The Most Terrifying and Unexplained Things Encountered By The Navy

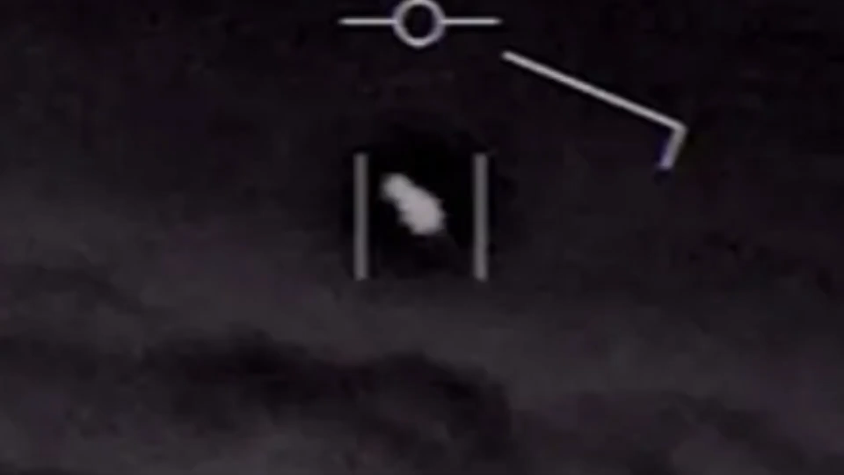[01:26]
But they were shocked when they encountered a white,
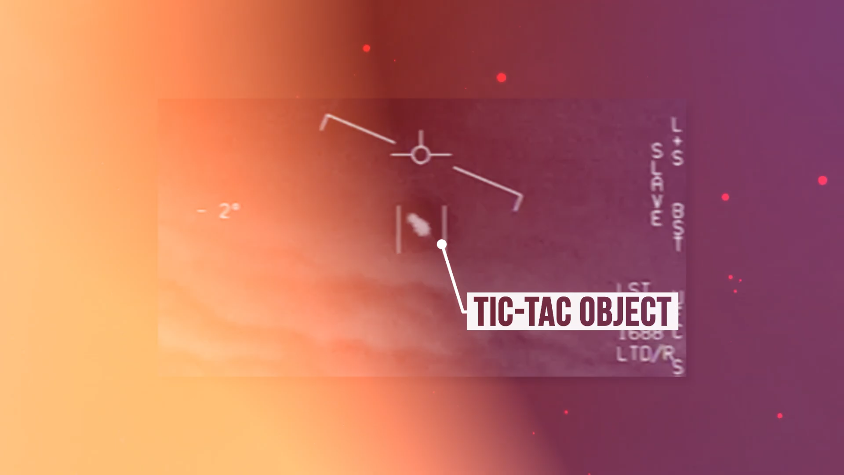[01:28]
tic-tac-shaped object that was maneuvering in a
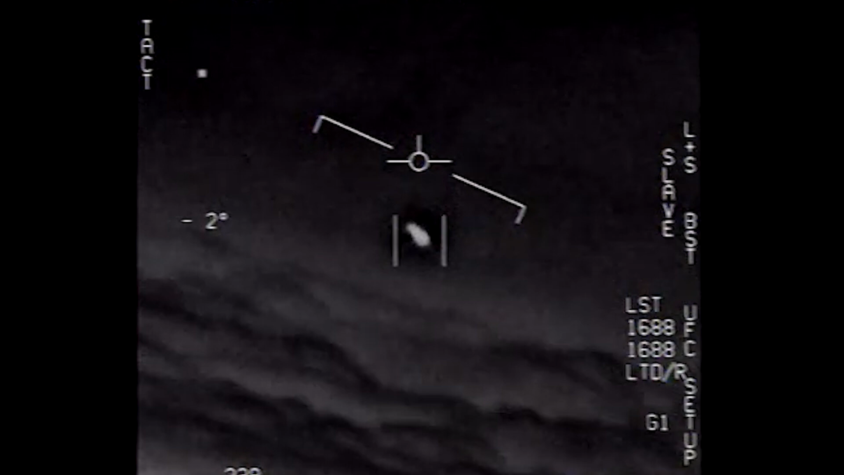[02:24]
carriers of the USS Theodore Roosevelt actively encountered multiple unidentified objects during their training regimens on the east coast of the United States.
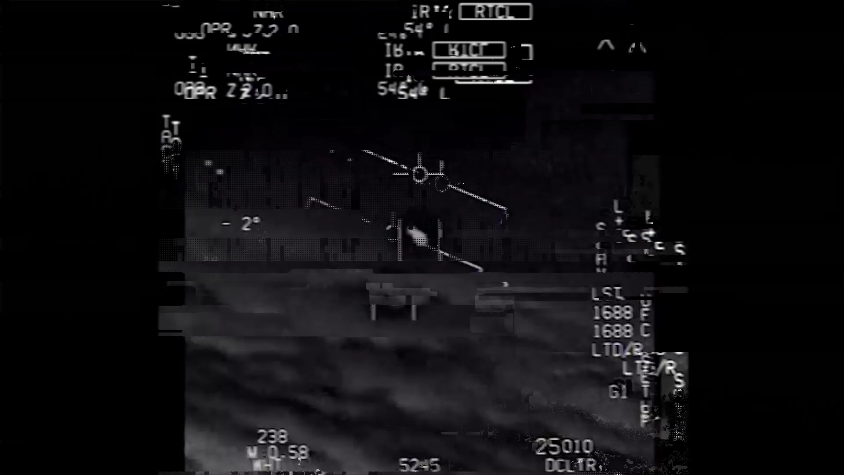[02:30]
These objects were reported as white boxes or balls that float through transparent bubbles and are agile in their movements, being able to make excellent and sudden turns while flying at great heights.
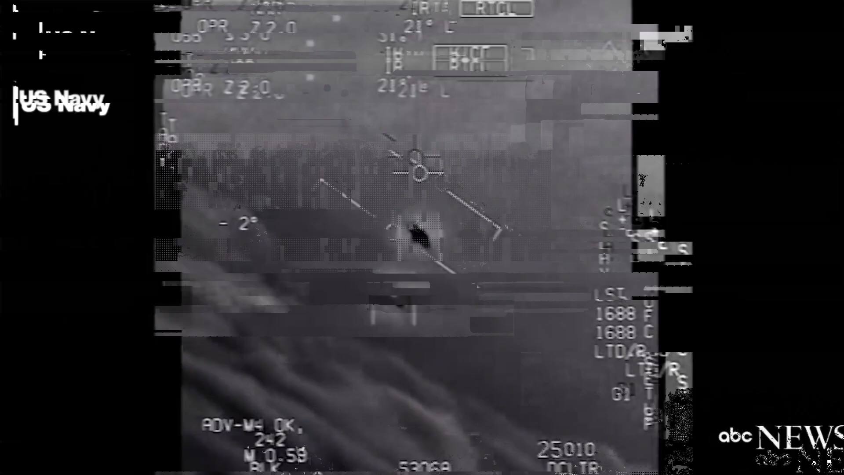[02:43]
These encounters were documented through visual sightings, radar, and infrared cameras.
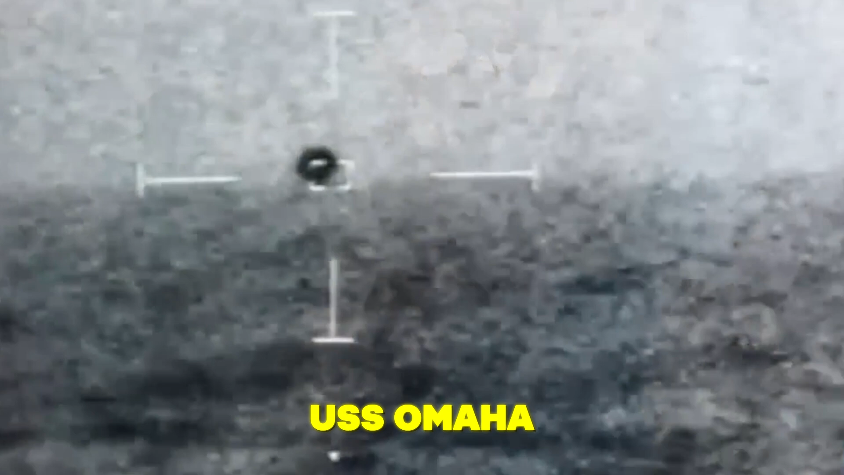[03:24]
Another strange occurrence happened in 2019 when the crew from the USS Omaha Navy combat ship encountered an unexplainable object off the coast of San Diego.
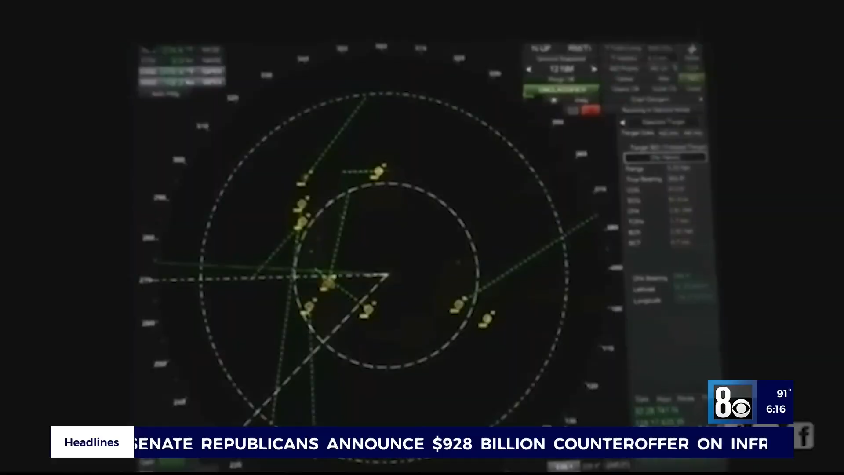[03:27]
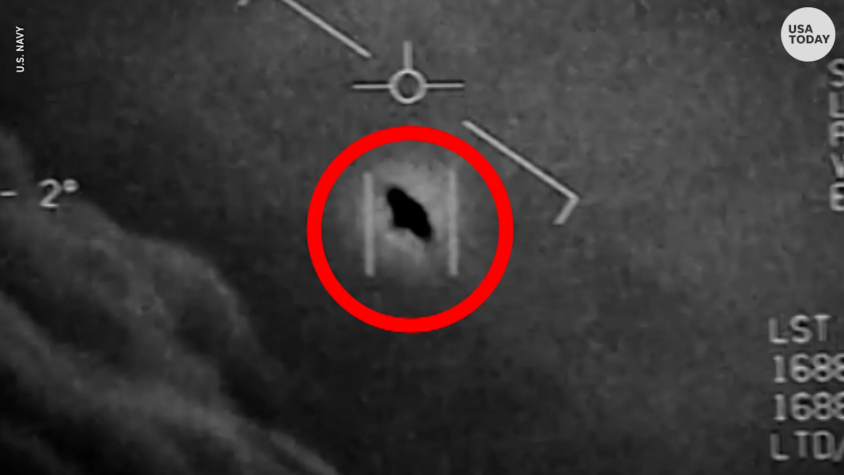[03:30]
The object was observed as spherical with the ability to move at a rapid speed and was seen by both the crew and the radar.
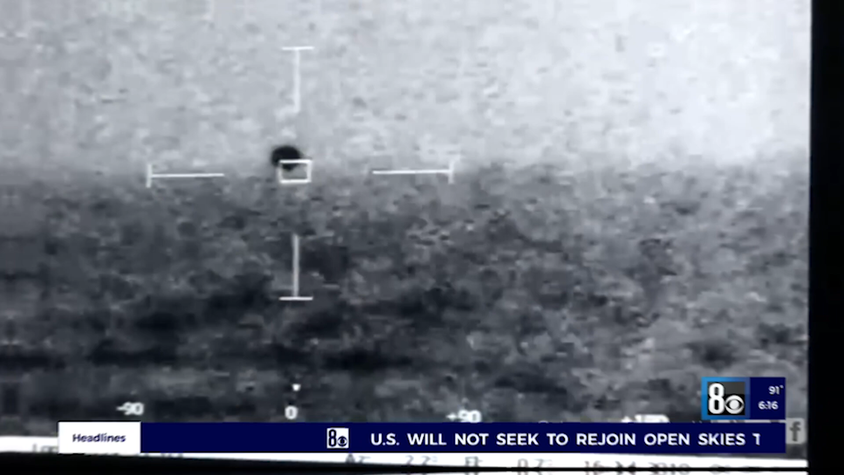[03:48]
Footage from the ship's infrared camera captured the object moving upward to the sky and then suddenly descending into the water at a high speed.
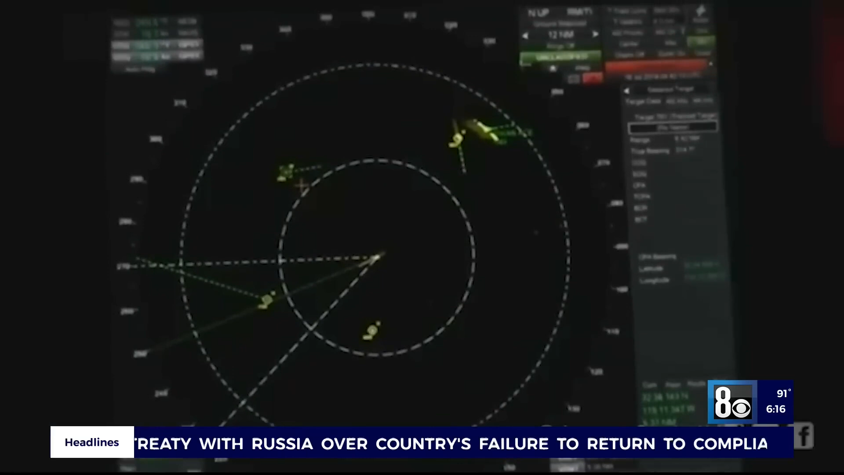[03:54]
Despite the efforts of the crew to locate and follow the object, they just couldn't do it.